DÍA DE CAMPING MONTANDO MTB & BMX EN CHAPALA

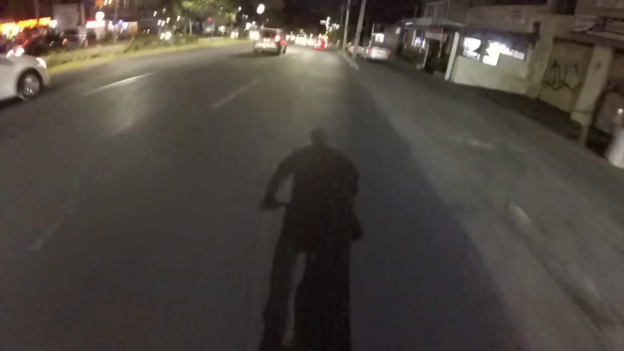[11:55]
Traemos un camión atrás y se ve que está un poco encabronado,
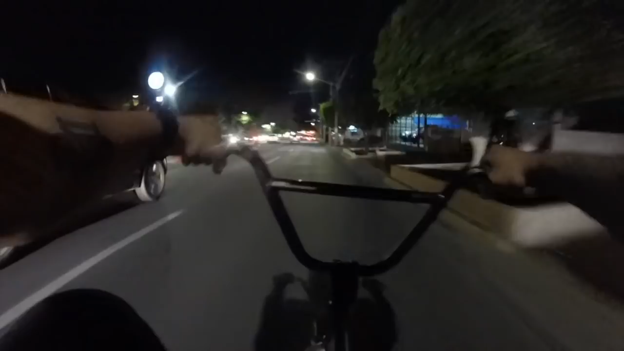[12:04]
Yeah, Darks. Verga. Esto va muy rápido, carnal. Yeah, bitch.
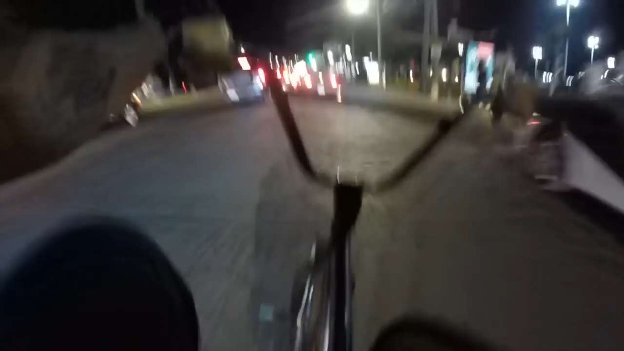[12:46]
Yes. Por allá van unos pequeños bikers.